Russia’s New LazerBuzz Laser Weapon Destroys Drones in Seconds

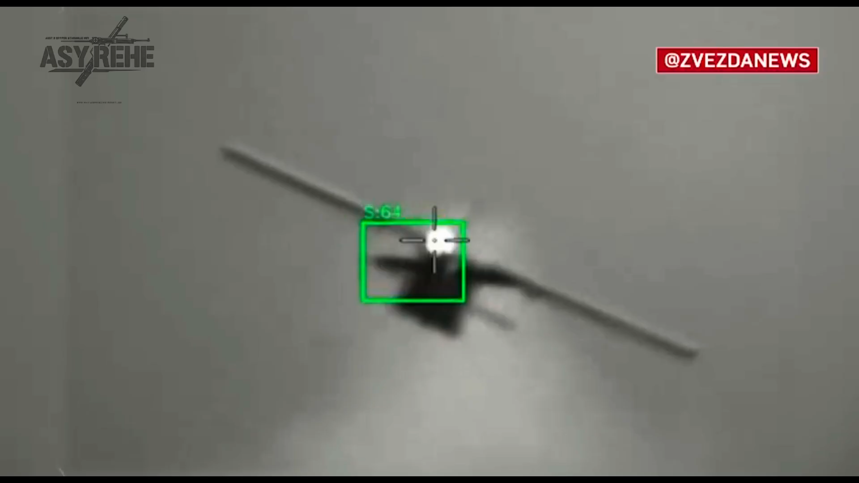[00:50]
distance of 500 meters this took about one second of direct impact a laser buzz representative
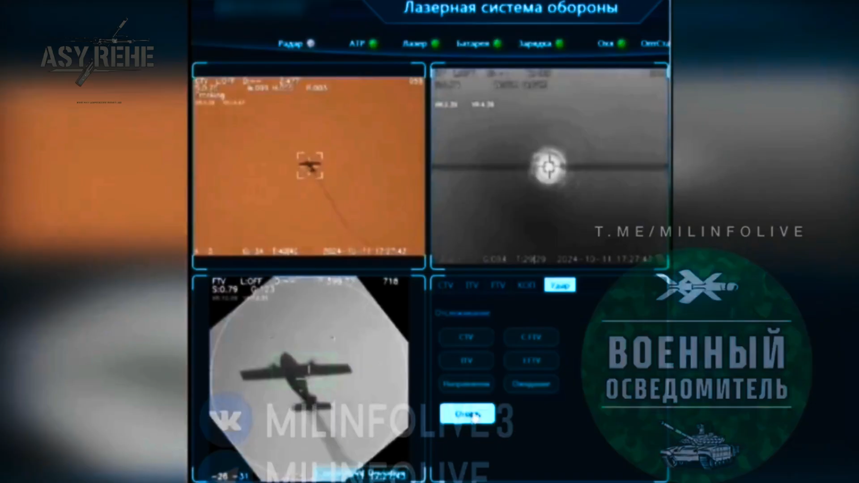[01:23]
developer noted that at the end of summer russian laser weapons should undergo testing in the svo zone this weapon was created specifically to destroy enemy drones as well as to protect rear facilities on the front